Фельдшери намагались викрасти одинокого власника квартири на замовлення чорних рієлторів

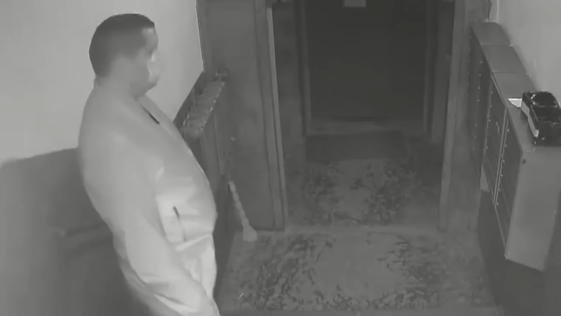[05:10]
Поки ті працюють, він стоїть на варті. Завдяки цьому відео всіх їх уже затримала поліція.